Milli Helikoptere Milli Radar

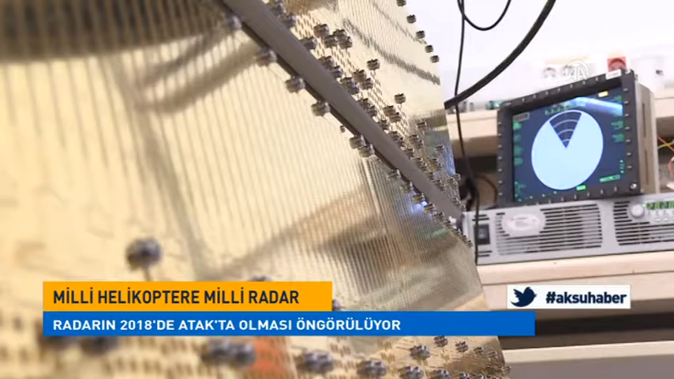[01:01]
Şu anda biz bu sistemi T-129 atak helikopterleri için geliştiriyoruz. Burada gördüğünüz sistemin ilk prototipi.